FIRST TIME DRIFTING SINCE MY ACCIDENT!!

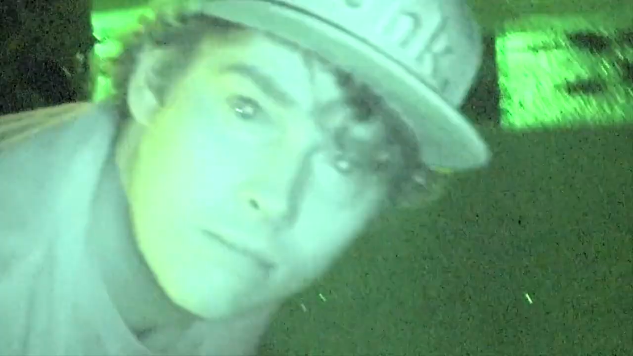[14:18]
Yeah. You look possessed. You coming back home with us?